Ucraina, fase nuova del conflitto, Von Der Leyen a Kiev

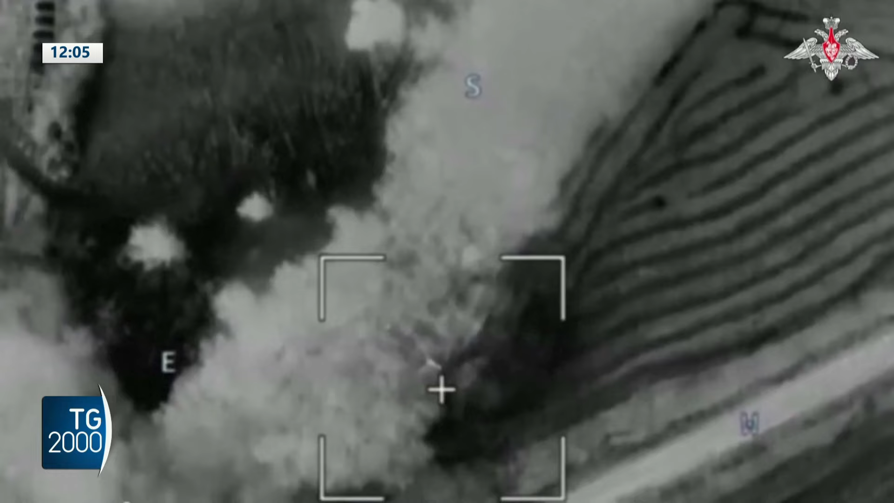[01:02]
in parte occupata dalla Russia, un'infrastruttura critica è stata danneggiata dai bombardamenti delle forze militari russe.